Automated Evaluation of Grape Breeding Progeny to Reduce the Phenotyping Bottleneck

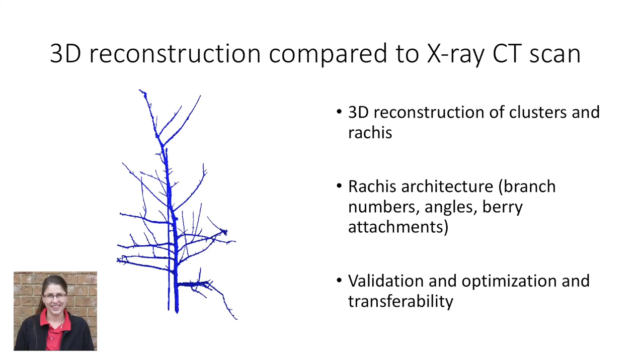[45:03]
So, even with earlier steps where we're looking at automation, we're still using humans to go through and manually evaluate these as well to make sure there's a good correlation between the methods. For the 3D reconstruction, we'll still be doing that, but we also wanted to look at other options. So, this summer, we spoke with him and Dan Chitwood at Michigan State University is actually going to be doing some x-ray CT scans of our rachises as well. And we'll be comparing Amy's 3D reconstructions with what Dan's actually getting from x-ray scans. So, you'll be able to see from the x-rays here, you can see you can actually count total numbers of berries. You can get rachis angles and total number of branches.
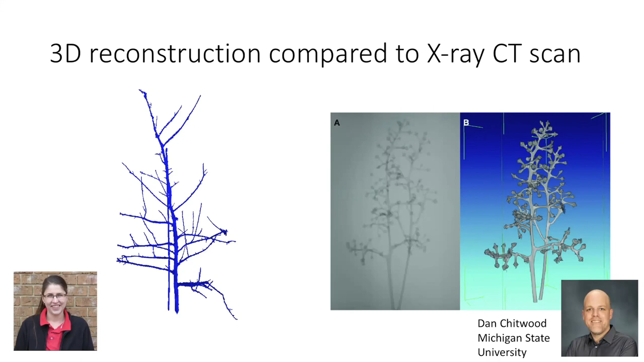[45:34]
So, this will be a good way for us to be able to make sure that our 3D reconstructions are actually accurate. So, the other phase of this is the fruit texture and juice quantity or juiciness.